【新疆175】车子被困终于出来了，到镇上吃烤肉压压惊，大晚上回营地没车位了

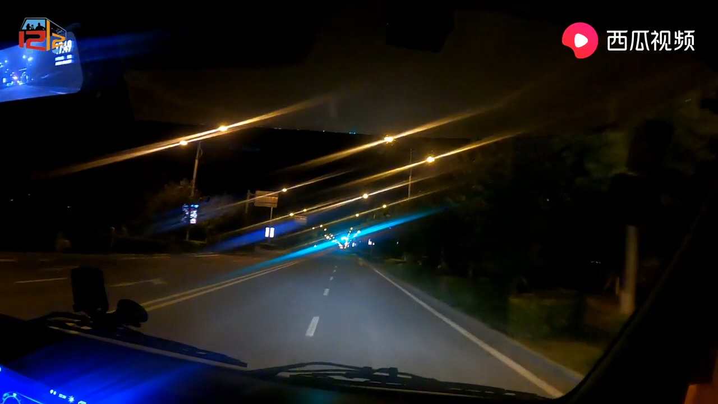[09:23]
来了不知道多少次了这营地成了我们的家了
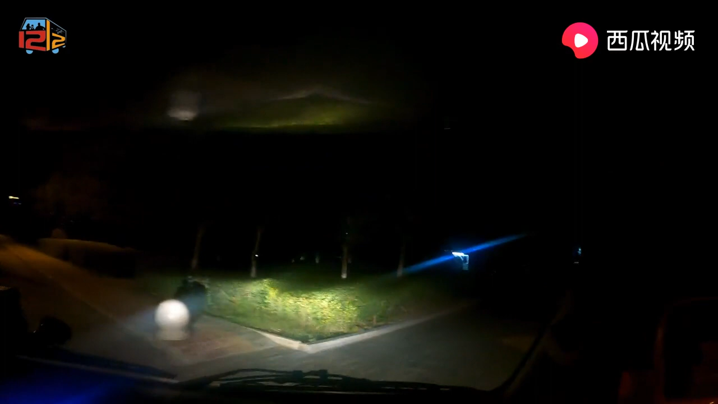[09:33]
看一下今天车多不多感觉没位置了一样你去看一看嘛没位置我就去新营地了对没位置就去新营地了反正你了呀感觉
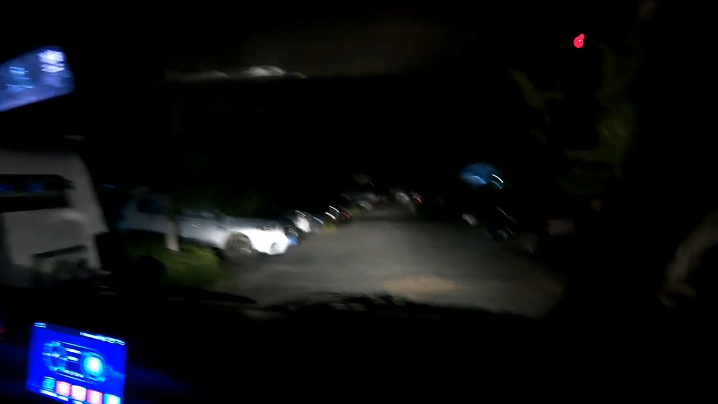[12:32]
只有这边一个位置人家没有摆桌椅在这里